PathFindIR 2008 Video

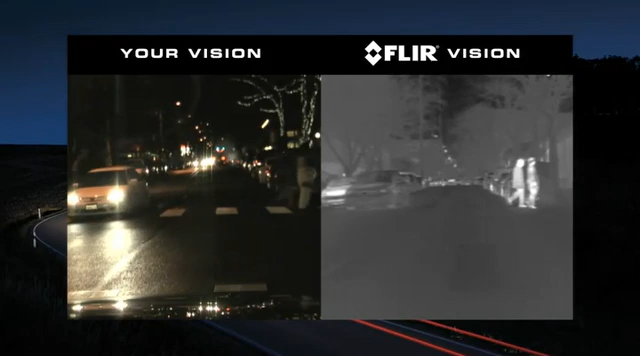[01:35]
heat rather than light the pathfinder is not affected by oncoming headlights
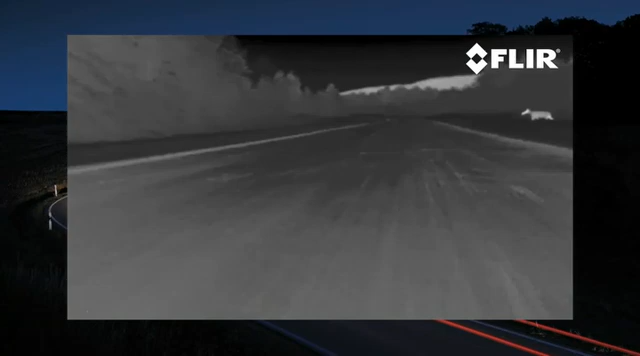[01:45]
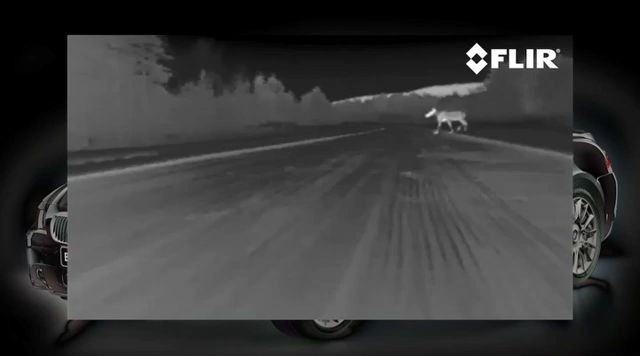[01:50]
most of the common driving hazards show up clearly in thermal imagery including
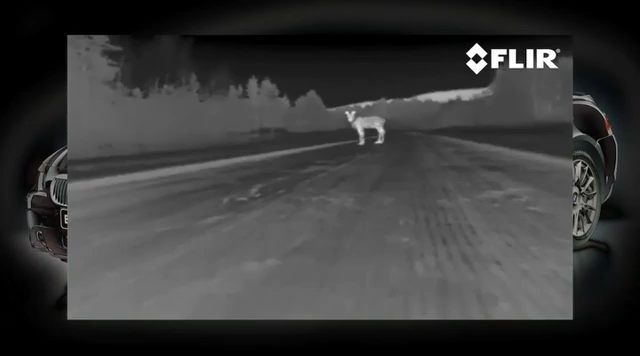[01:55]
animals that are naturally camouflaged pedestrians or
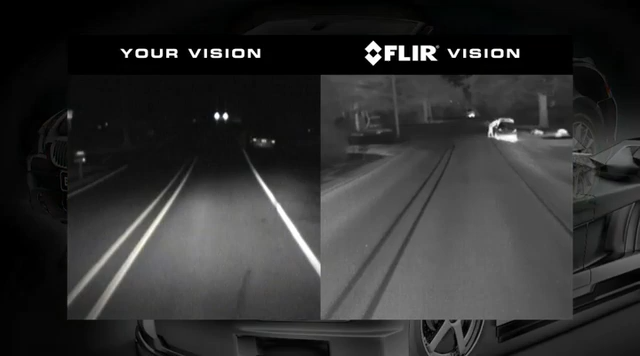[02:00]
stalled cars vehicle headlights provide between 250
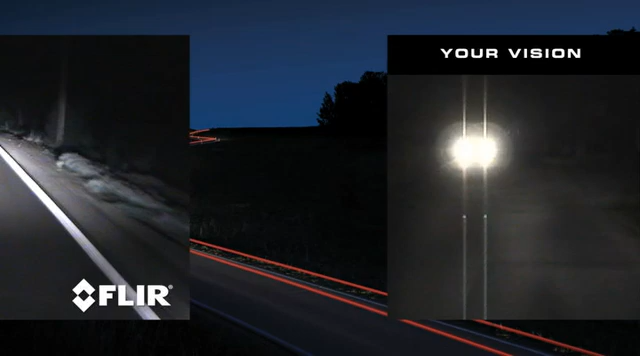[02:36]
and bad weather conditions or poorly maintained brakes can make it difficult to stop at any speed
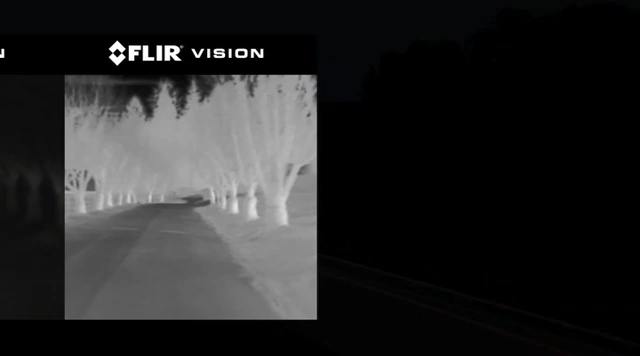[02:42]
pathfinder gives you the extra time to react to hazards beyond your headlights illumination